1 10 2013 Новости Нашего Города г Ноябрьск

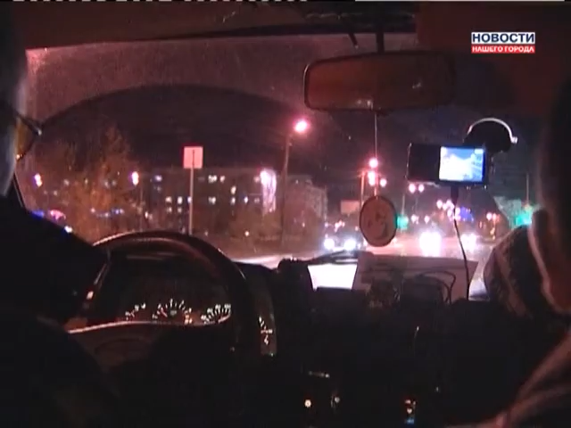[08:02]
Восемь часов вечера наш экипаж выезжает на плановое дежурство и тут же вызов на улицу Шевченко.